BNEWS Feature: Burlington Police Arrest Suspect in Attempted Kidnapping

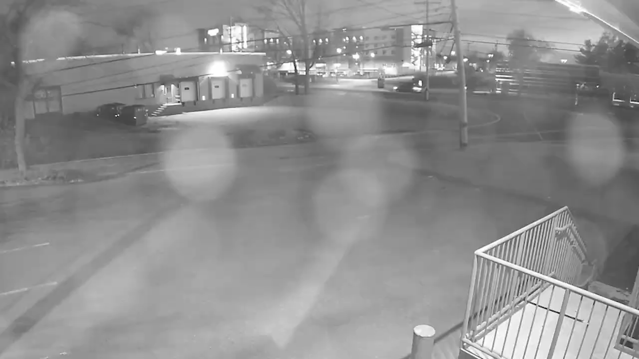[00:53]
According to the Burlington Police on Sunday May 8th at approximately 8.20 p.m., they received a 911 call from a woman who reported stopping her vehicle after seeing a female victim being dragged away on foot by a male suspect on Middlesex Turnpike near Great Meadow Road. In a surveillance video, you can see a woman walking on the far side of the street with the alleged suspect, later identified by police as Healy, walking behind. At one point, the attacker runs up behind the victim and appears to try to tackle her. The suspect holds on to the woman as they both walk through the intersection.